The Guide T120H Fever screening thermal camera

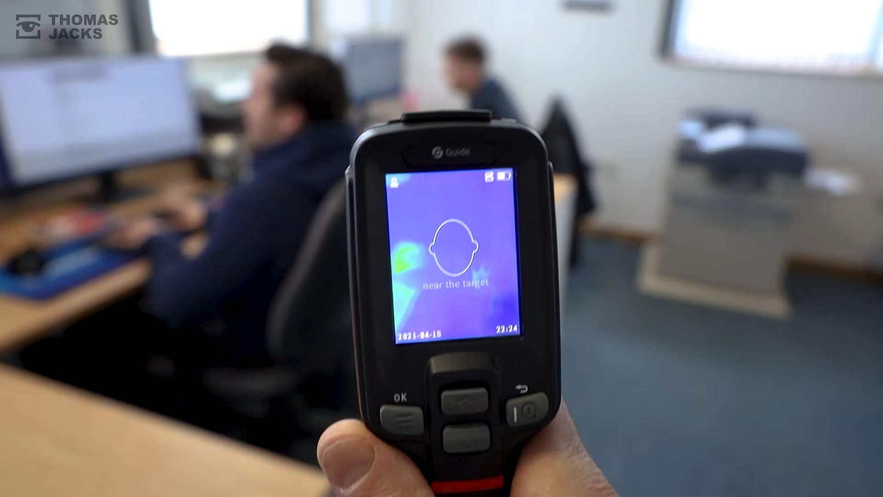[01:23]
Follow the on-screen guidance then press the trigger to take a temperature.
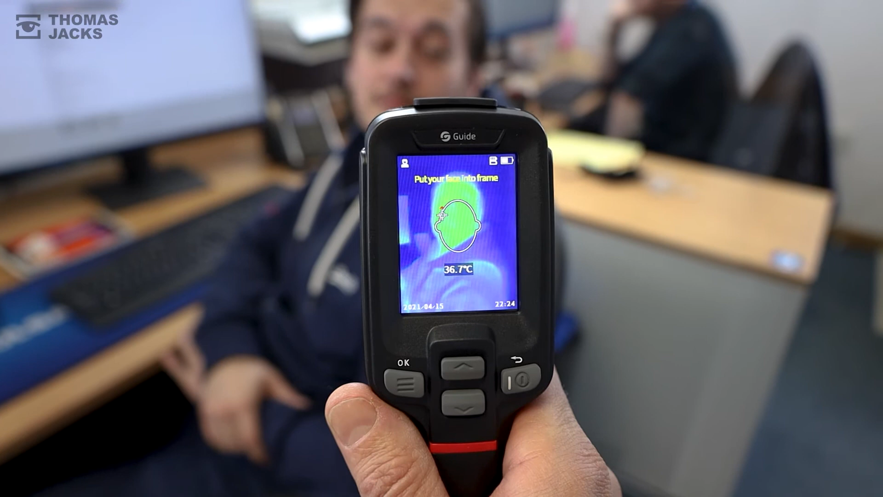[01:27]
On screen: spot 36.7°C
And if you need to keep a record of the image, press it again or click OK.
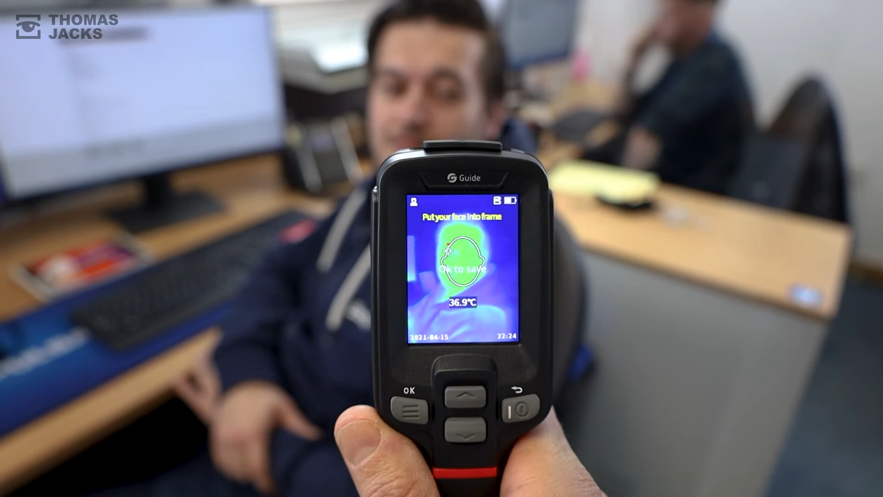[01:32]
On screen: spot 36.9°C
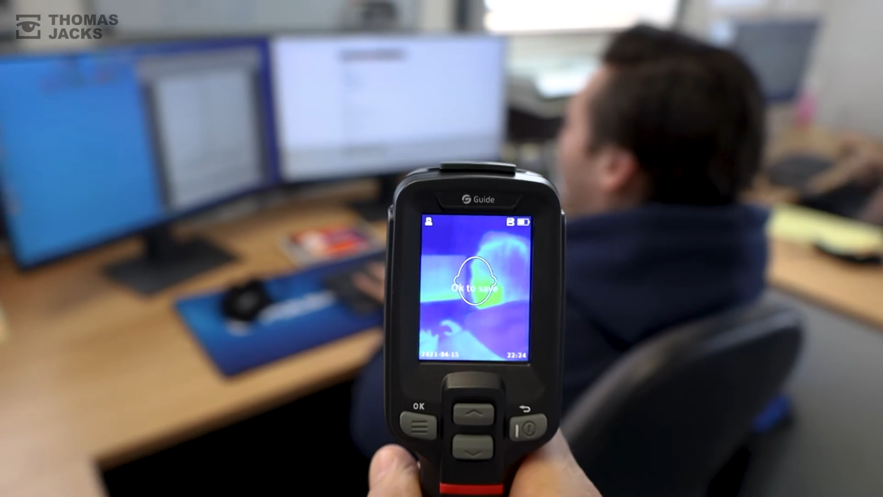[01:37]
It's that simple and with more distance between people it's less invasive and safer than an infrared thermometer. Click the menu button to access settings and the different modes of operation and everything is viewed in detail with a 2.4 inch 320 by 240 pixel IPS LCD display.